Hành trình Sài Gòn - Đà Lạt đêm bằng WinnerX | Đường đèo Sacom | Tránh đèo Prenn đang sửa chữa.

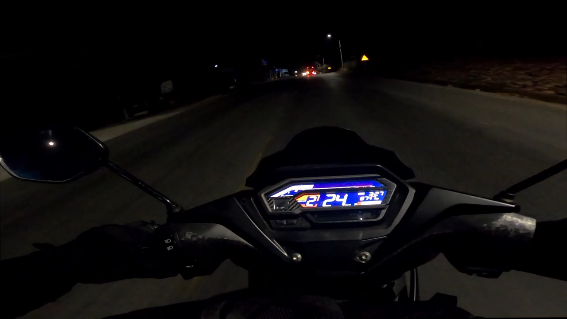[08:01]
Let's go. Okay, tụi mình vừa mới nghỉ tại một trạm dừng chân tại thị trấn Đạo Hoai, vừa qua đi trước Đạo Hoai.
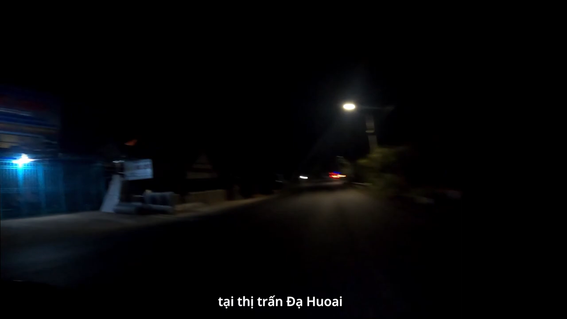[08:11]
Giờ tụi mình sẽ tiếp tục đi đến thị trấn Nam Ri, vào đi vào đèo Bảo Lộc. Ok, let's go.
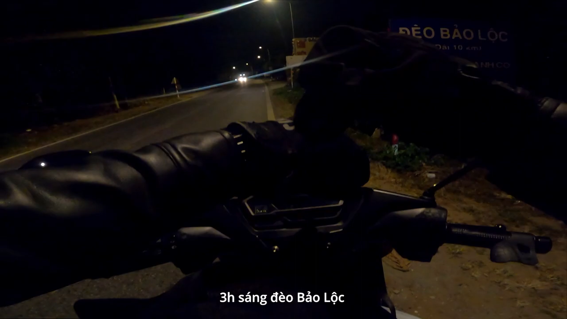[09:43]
Đèo Bảo Lộc xong rồi tới đèo gì ạ?
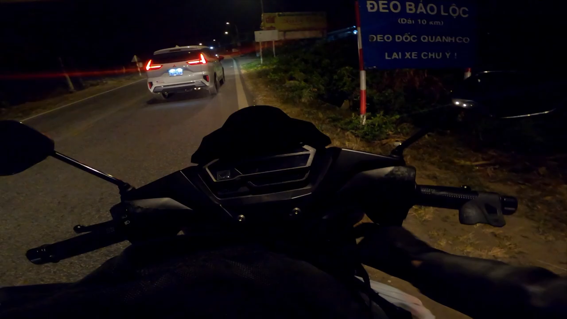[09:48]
Bảo Lộc xong một cái đèo nữa. Xong rồi cuối cùng là đèo Vua Sa hoặc là Trang Cơ.
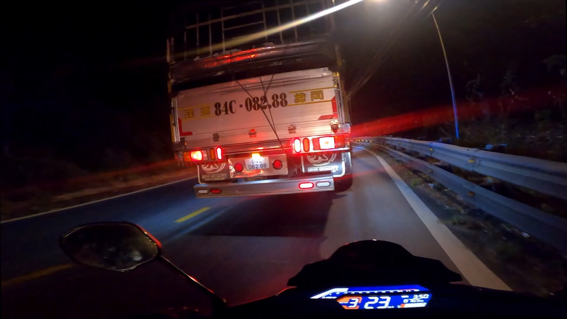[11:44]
YouTube vượt qua mấy này rồi sao giờ không làm được ta?
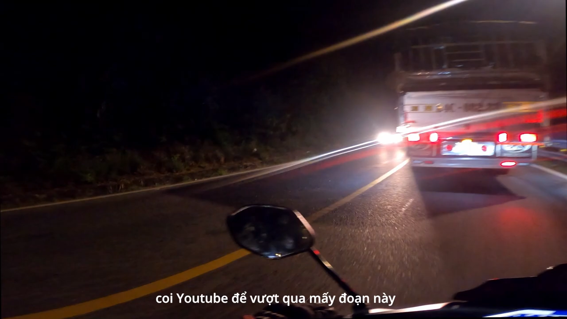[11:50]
Tiếp vượt luôn. Người ta là người ta chồng một xe anh vượt qua được chứ.
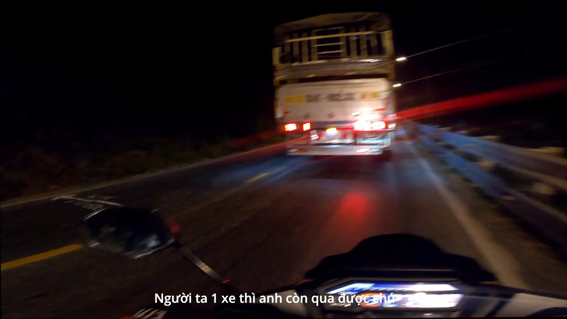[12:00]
Ý là có cái xe bên kia nó không vượt được, nó nhiều quá.
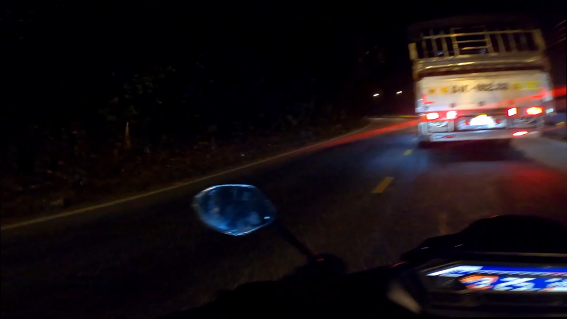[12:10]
Chỉ có xe vượt được. Oh, there.